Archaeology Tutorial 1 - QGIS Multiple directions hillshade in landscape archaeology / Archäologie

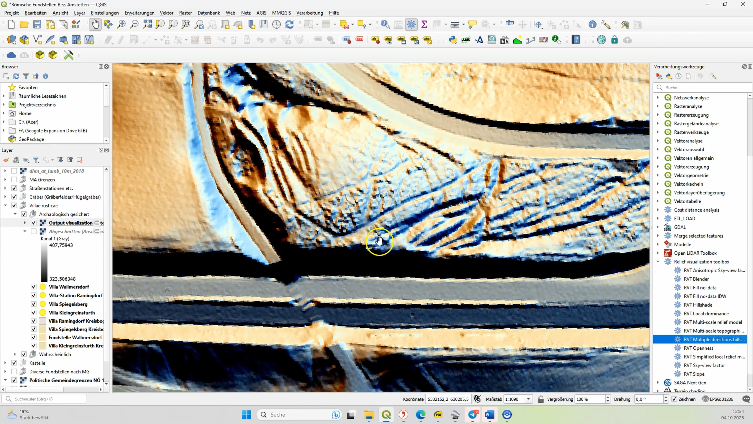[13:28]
und hier sehen Sie die alten Hohlwege, die hier herauflaufen, und hier dann durch, also abzerstört sind, weil die Autobahn einfach durchgelegt wurde.
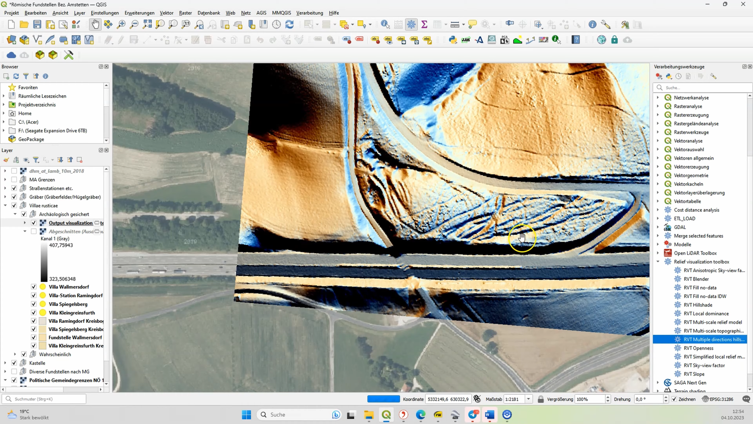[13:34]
So, im Großen und Ganzen war es das, Sie sehen hier das Geländemodell, das jetzt aus mehreren Seiten beleuchtet wird, und dementsprechend genauer sind auch die Details zu erkennen,
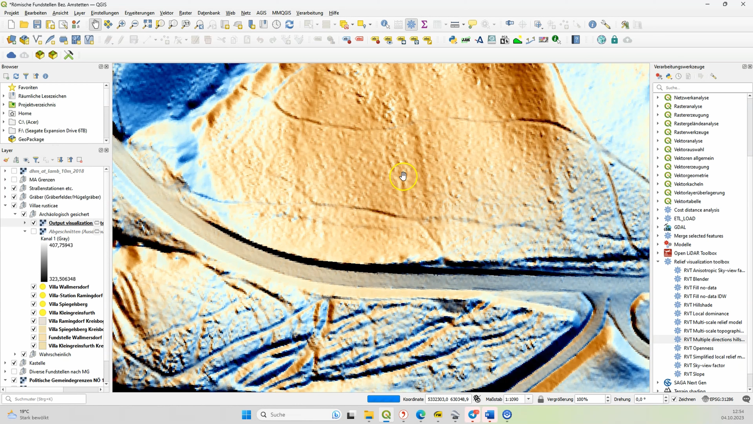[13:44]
alte Wege, Hügel sind, oder hier ist eine Ausnehmung, eine Grube, hier sind die Wege hinauf, hier sehen Sie sehr schön, die Strukturen, und desto genauer das digitale Geländemodell ist, desto genauer sind auch die Strukturen, die Sie erkennen können. Das ist sehr wichtig, und immer zu bedenken. Ich hoffe, es hat Ihnen gefallen, ich würde mich freuen, wenn Ihr beim nächsten Tutorial wieder dabei seid, Sie finden in der Beschreibung,